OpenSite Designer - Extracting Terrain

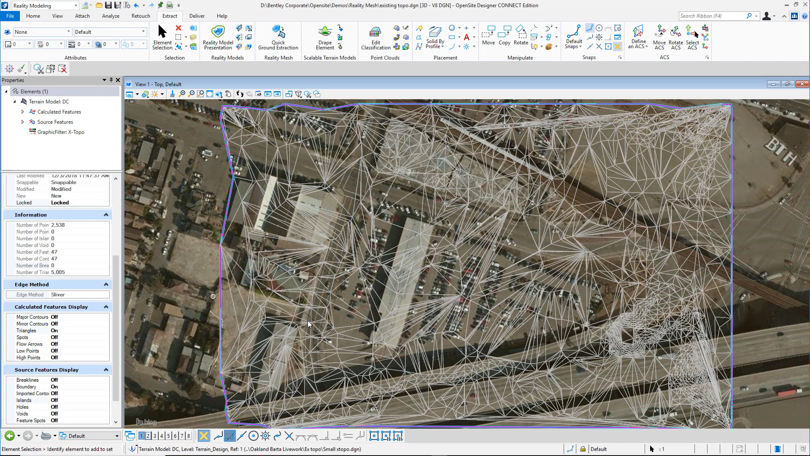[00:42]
After a few minutes, we'll receive a surface.
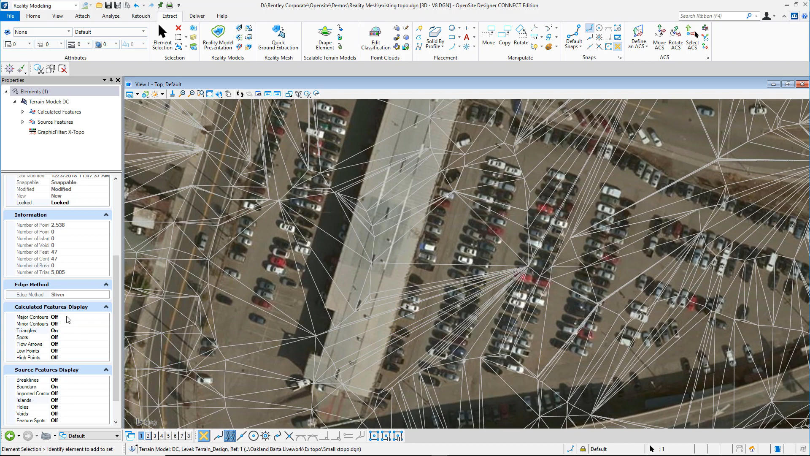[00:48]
And from the surface, we can identify contours, triangles, flow arrows,